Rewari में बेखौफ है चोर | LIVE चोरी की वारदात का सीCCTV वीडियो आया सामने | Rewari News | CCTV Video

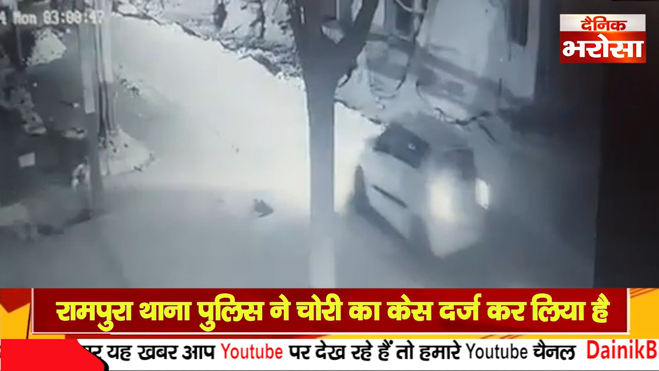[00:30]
गाड़ी उन्होंने रात करीब आठ बजे अपने घर के बाहर खड़ी की थी सुबह जब उठे तो गाड़ी वहां से गायब थी इसके बाद आसपास गाड़ी की तलास की गई लेकिन कुछ
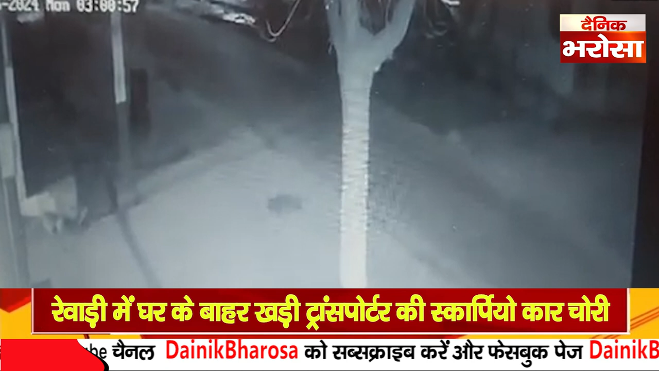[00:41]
पता नहीं चला पास में लगे CCTV कैमरे चेक किये गए तो उसमें चोर कार को लेकर जाते हुए दिखाई दिये राजेस ने तुरंट इसकी सूचना पुलिस को दी राजेस ने बताया